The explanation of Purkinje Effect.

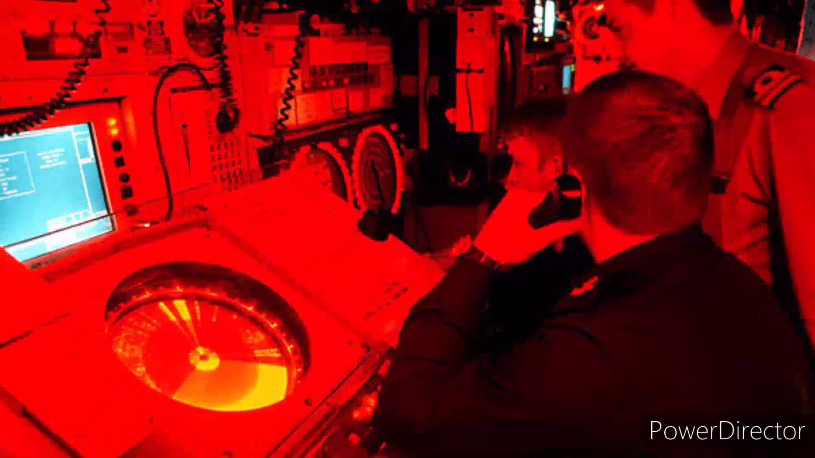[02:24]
but the control room must be lit differently to allow crew members to read instrument panels yet remain dark-adjusted.